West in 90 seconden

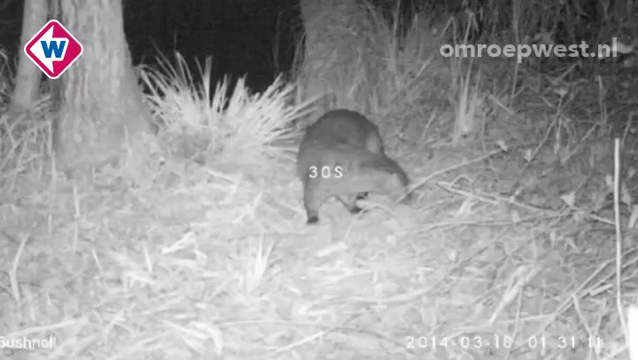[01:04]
De otter die zich in de Nieuwkoglse plassen heeft genesteld, heeft ook de webcam ontdekt die zijn gangen moet registreren. Roswachter Martijn van Schie heeft een filmpje op YouTube gezet, hopen ze zien dat het beestje met de camera speelt. Begin dit jaar werd de otter voor het eerst in 40 jaar gezien in de plassen.